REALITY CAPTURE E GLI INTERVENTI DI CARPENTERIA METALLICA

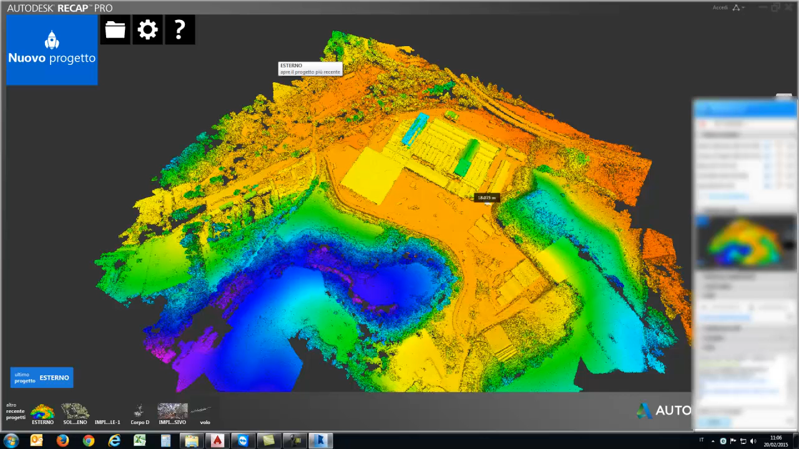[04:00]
software recap è una tecnologia molto innovativa perché molto user friendly nel senso l'interfaccia molto innovativa non so se riconoscete anche un po' la forma delle icone di windows 8 ed è stato il primo software di autos che ha migrato questa tipologia di interfaccia. Allora io adesso ho aperto una scansione in questo caso non è una scansione laser scan, è una scansione aerea ottenuta da foto di drone che chiaramente è stato gestito con un processo remoto di autopilota e praticamente è stata determinata
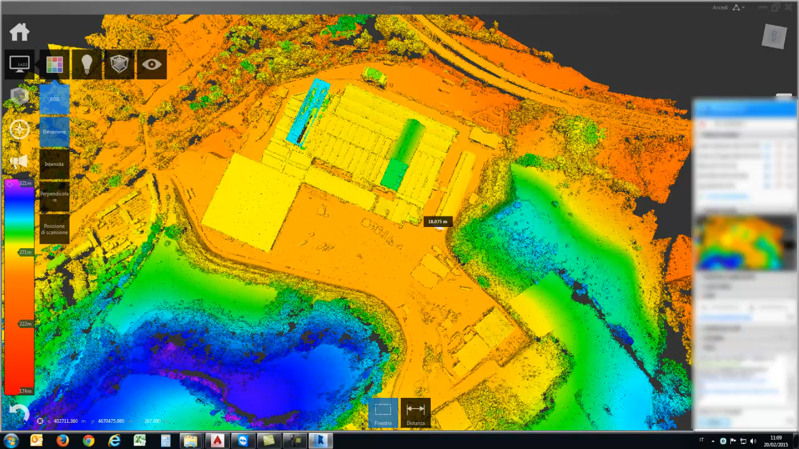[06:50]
visualizzazione non con diciamo le elevazioni ma attraverso l'rgb quindi
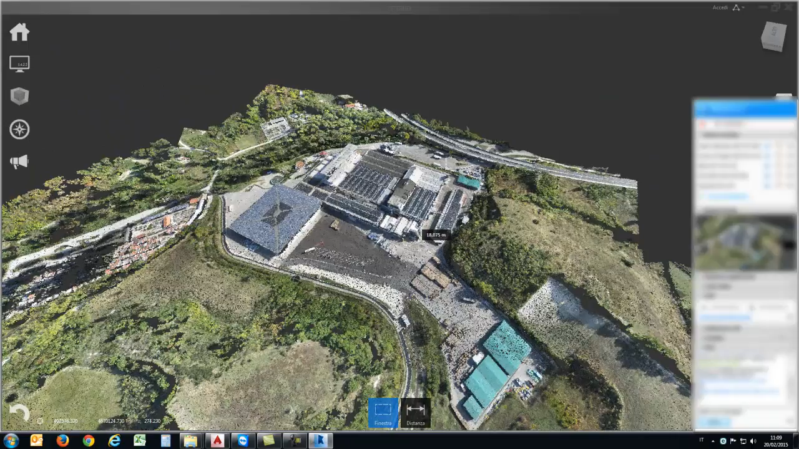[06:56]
la nuvola è stata colorata sono stati colorati con
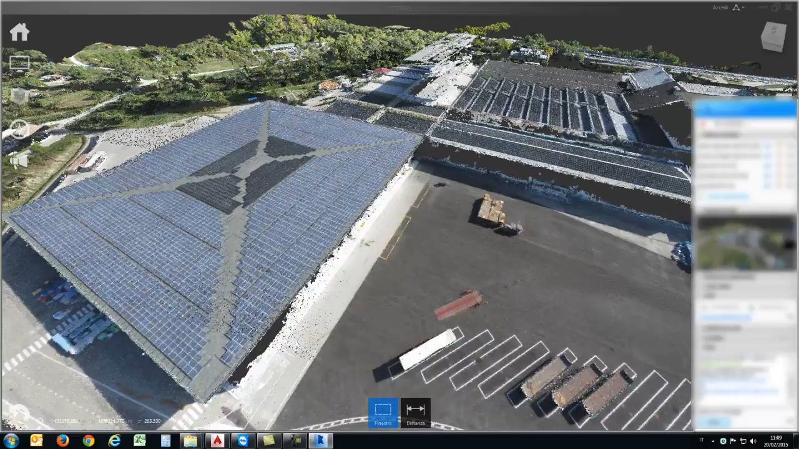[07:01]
con le foto e quindi praticamente quello che otteniamo è un'immagine raster
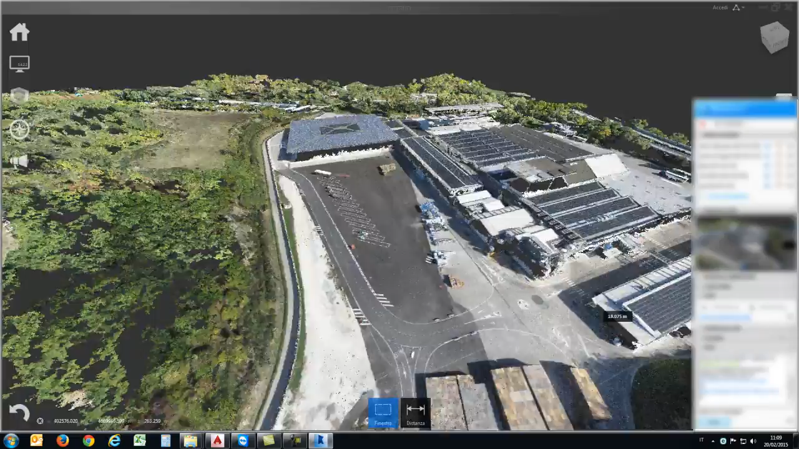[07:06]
tridimensionale formata da milioni di punti molto densi parliamo all'ordine di
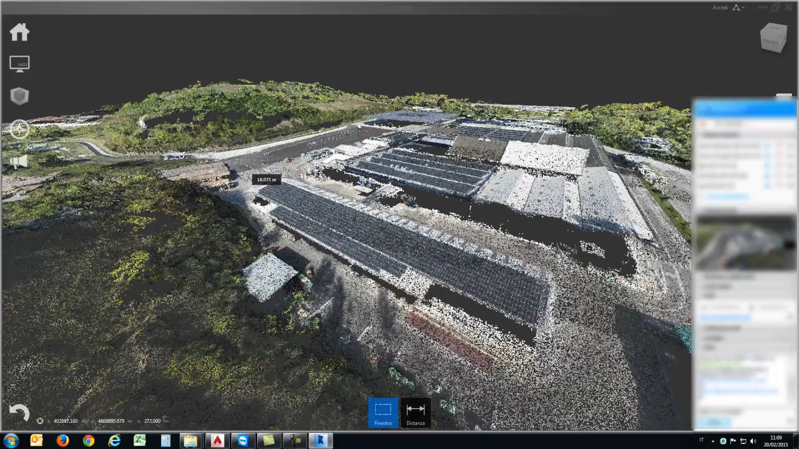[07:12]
venti punti al millimetro poi dipende anche la densità di scansione veramente dall'estrapolazione che vado a fare dello strumento e e questo ci ha permette ad
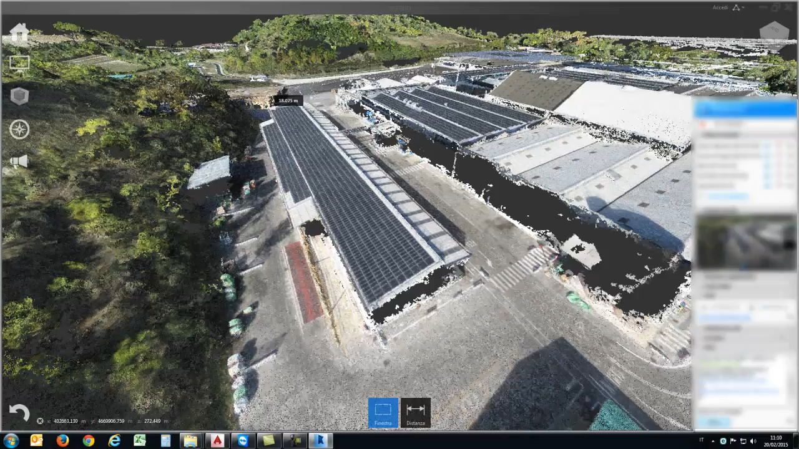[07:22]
esempio di rilevare le coperture questo era utilissimo nel nostro caso per andare a trattare le superfici
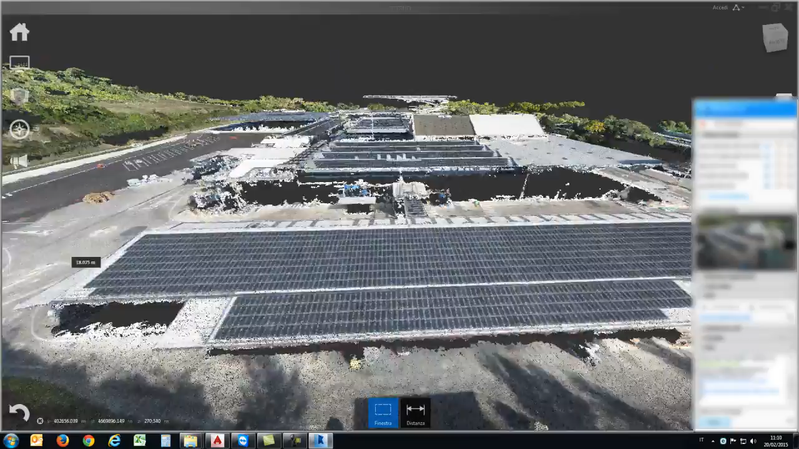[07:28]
le pendenze delle falde per andare poi a posizionare pannelli fotovoltaici
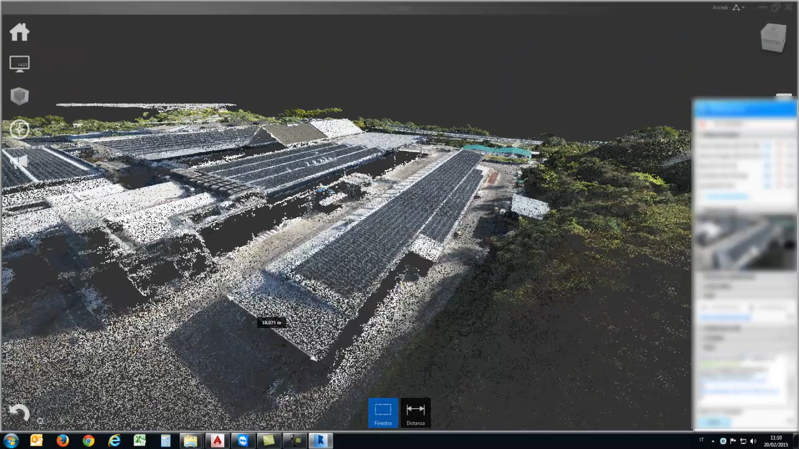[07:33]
vedete che noi all'interno del recap una cosa con l'operazione che possiamo fare è andiamo a misurare queste superfici quindi si deve andare a misurare chiaramente il modello è perfettamente in scale
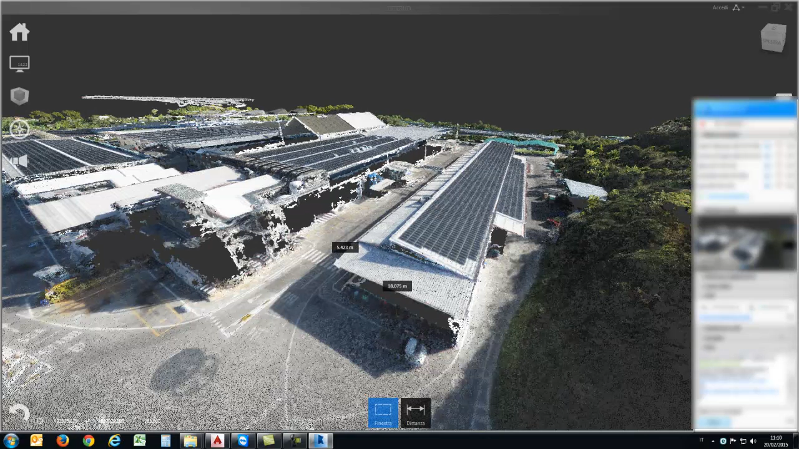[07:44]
georeferenziale rispetto alle coordinate lo possiamo verificare attraverso il kmz che possiamo estrapolare
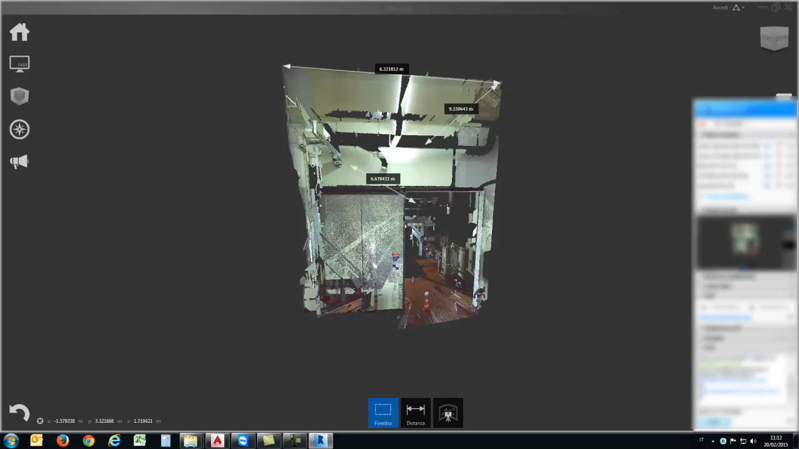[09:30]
ecco io adesso qui ho estrapolato un singolo blocco diciamo di quel
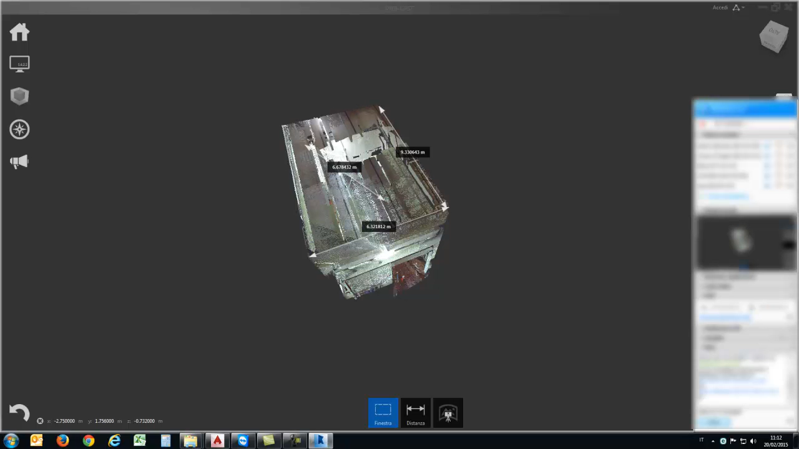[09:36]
capannone vi faccio notare che noi potremmo sostanzialmente
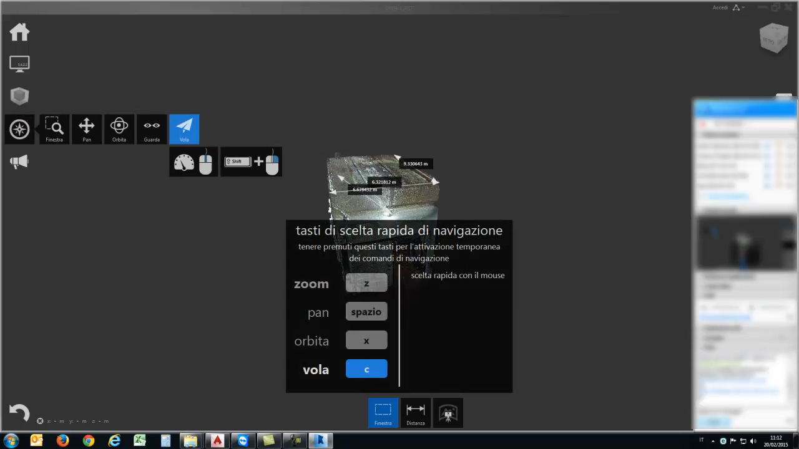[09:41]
attraverso il recap anche navigare virtualmente diciamo il nostro involucro
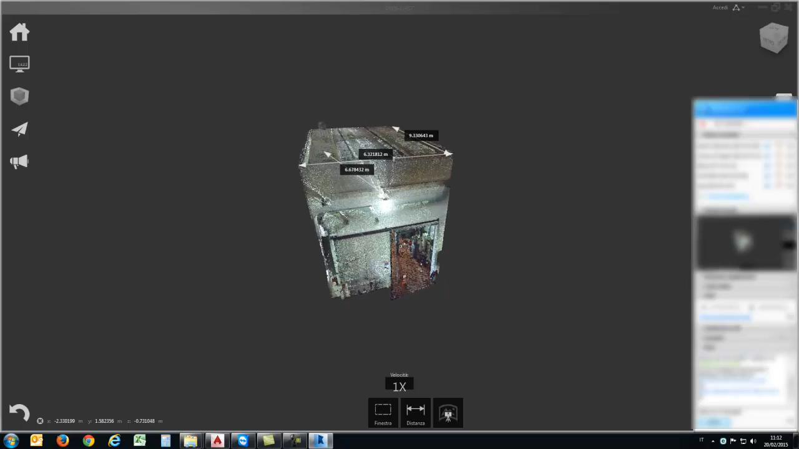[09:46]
in questo caso è un rilievo laser scanner sugli interni chiaramente utilizziamo la scansione laser
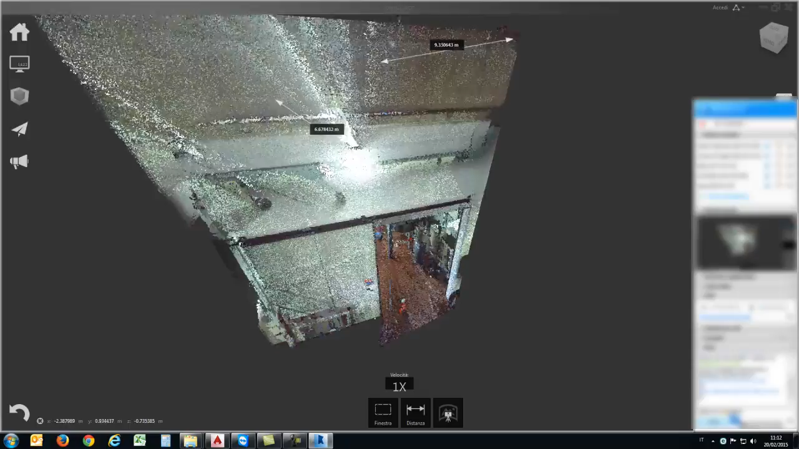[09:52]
scanner e poi il risultato vedete alla fine lo stesso che ottengo una nuova di punti tridimensionale
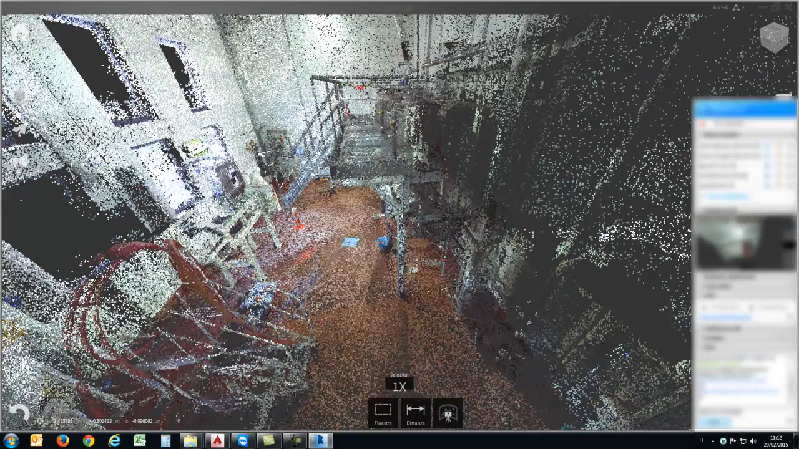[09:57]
spaziale che ci permette di navigare virtualmente il nostro involucro in questo caso la
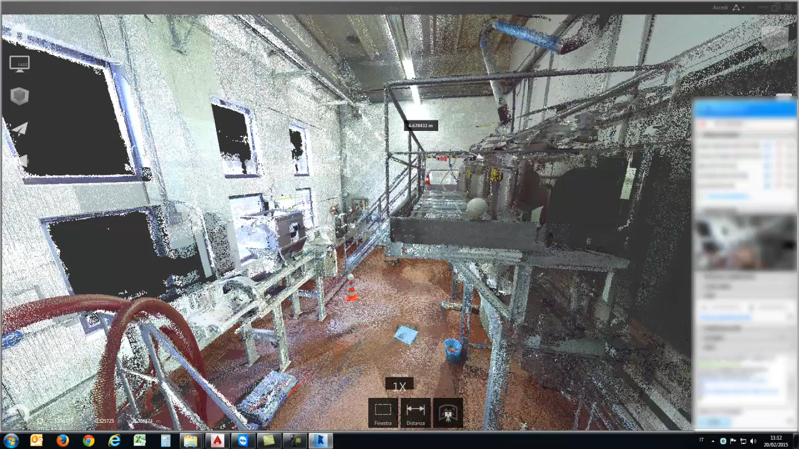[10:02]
finalità era quella di andare a smontare una porzione di impianto che era questo
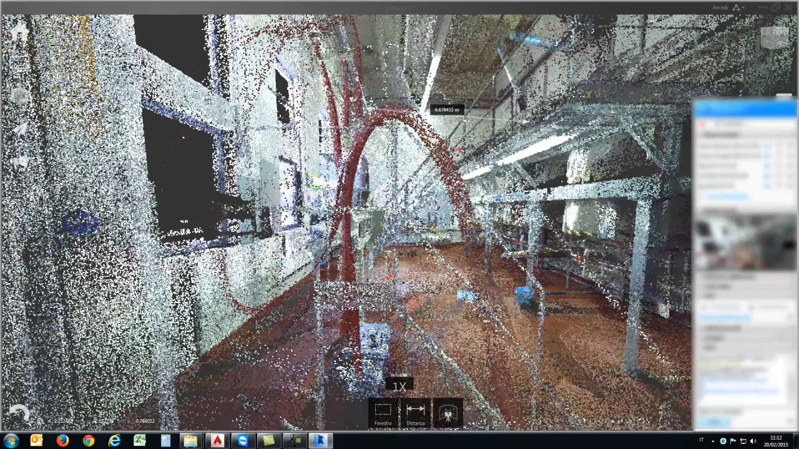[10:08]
mezzanino questi serbatoi andarci a posizionare un terrore mezzanino che dove al di sotto deve essere posizionato
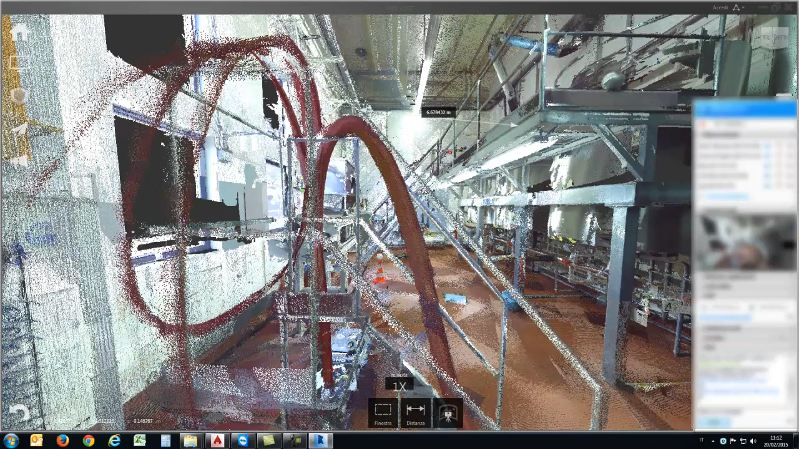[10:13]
un macchinario e quindi praticamente si è utilizzato del rilievo laser scanner proprio per andare ad evidenziare le problematiche di interferenza e gli ingombri reali di questo
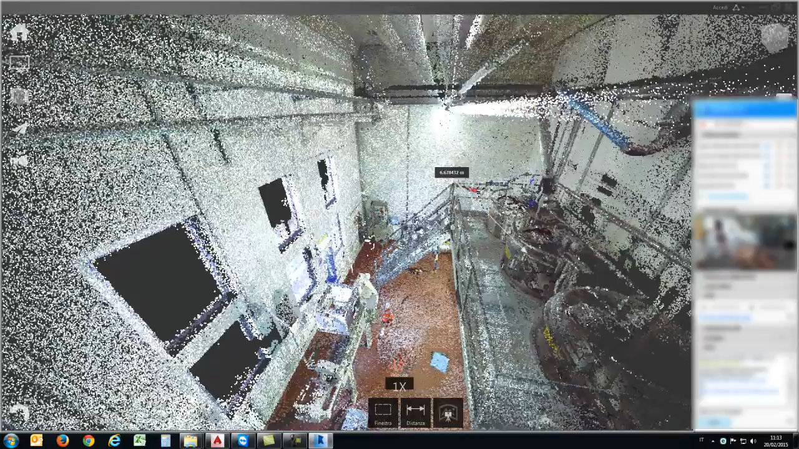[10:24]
manufatto quindi abbiamo detto rilievo laser scanner chiaramente rega permette anche di montare più scansioni tant'è vero che se vanno e di fare la consultazione fotografica voi sapete che il laser scanner quindi vado a fare tutta una sequenza di scansione lui fa anche delle foto
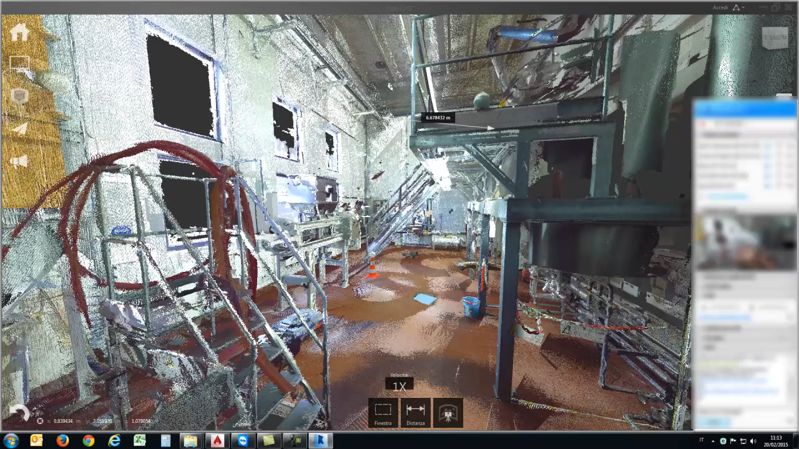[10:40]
a 360 gradi tant'è vero che io potrei passare switchare la modalità di navigazione sulla nuvola direttamente a quella fotografica allora apriamoci un attimo